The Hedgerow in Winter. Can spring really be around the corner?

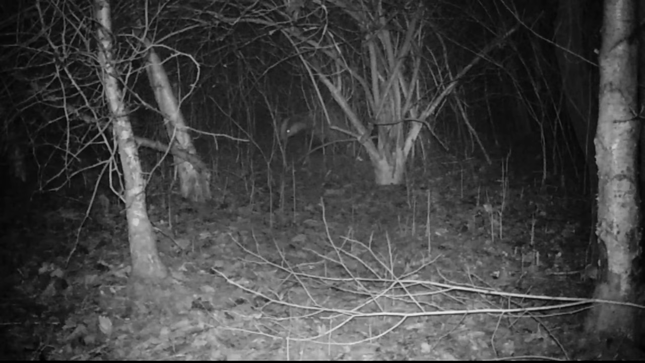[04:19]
It's always perfect to see a hose in there. and investigates one of the camera sites.
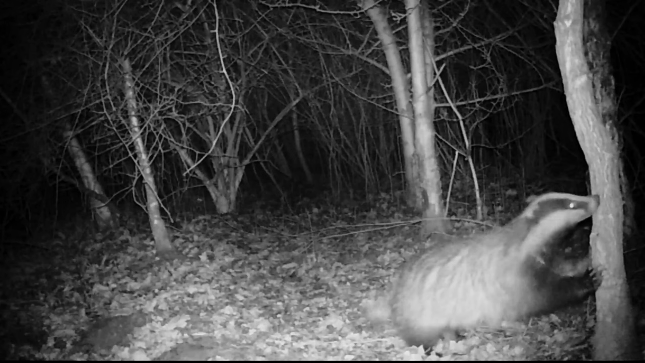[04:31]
Then a muntjac deer sensed the air before moving from the security of the Blackthorn.
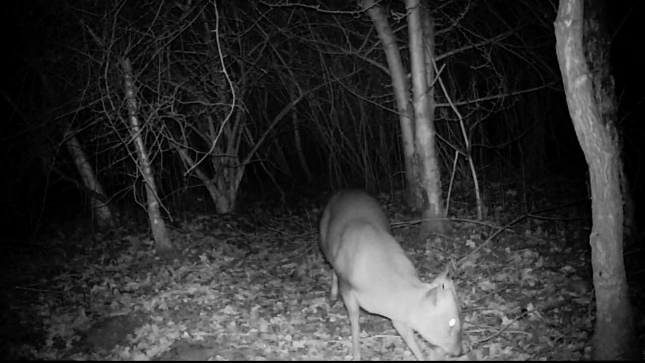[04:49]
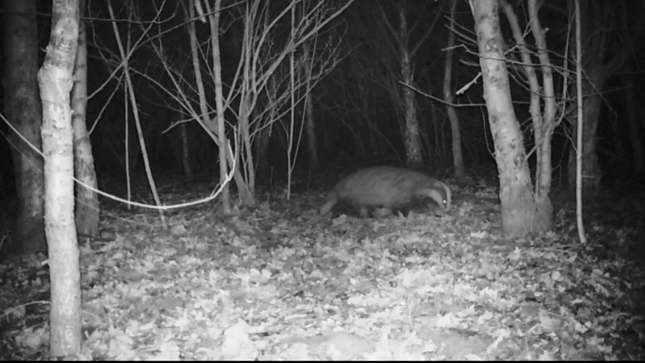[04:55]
Another badger leaves the thicket and heads off into the woodland for a night's foraging. A fox steps from the shadows, but it knows I've been here. And before he leaves for the night's hunting, he gives the camera a knowing look. So that's a glimpse of the hedgerow in winter.